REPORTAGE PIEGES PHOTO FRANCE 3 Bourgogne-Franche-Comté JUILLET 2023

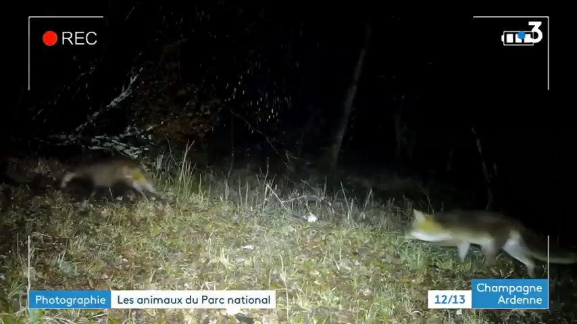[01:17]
Par exemple, on a des interactions entre certaines espèces qu'on n'aurait pas soupçonnées. Par exemple, on a des renards qui croisent des blaireaux.
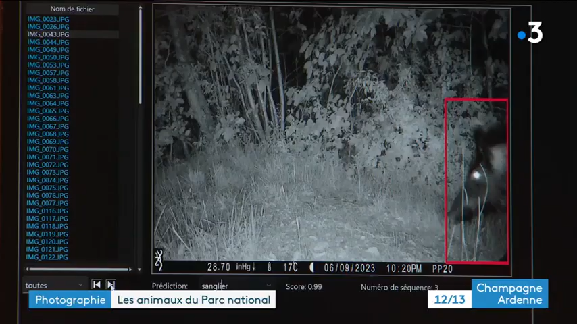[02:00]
40 000 clichés pris sur un an, chaque espèce est repérée automatiquement par ce logiciel avec des surprises à la clé,
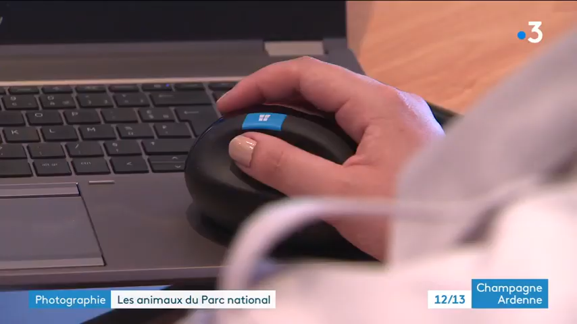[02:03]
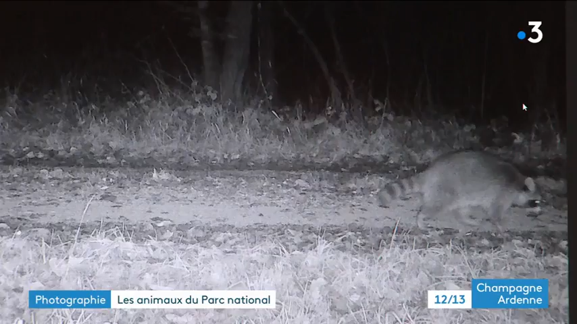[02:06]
des ratons laveurs venus du nord, un chamois et un loup,
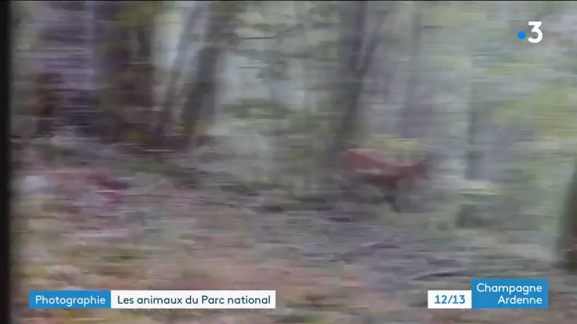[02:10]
un unique cliché riche d'enseignement.
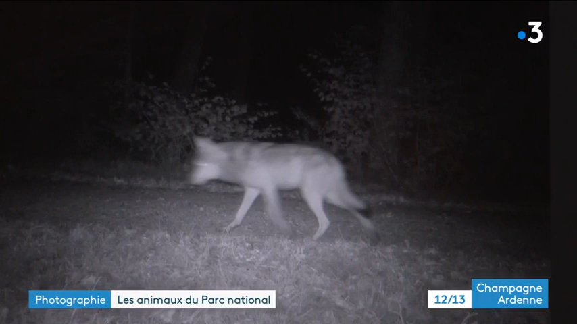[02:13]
La surprise elle est déjà de l'avoir détecté puisque sans ce dispositif nous n'aurions jamais su qu'il était de passage et ensuite de ne pas le revoir montre qu'il n'est pas installé sur le territoire donc il a migré ailleurs.